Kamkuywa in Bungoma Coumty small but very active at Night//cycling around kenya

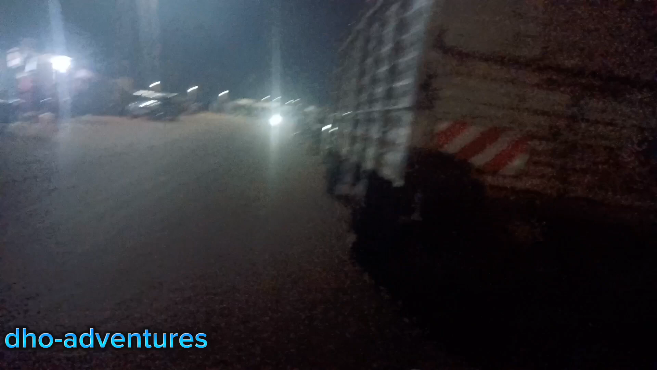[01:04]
The town is well lit, guys. Look at the business. Still open.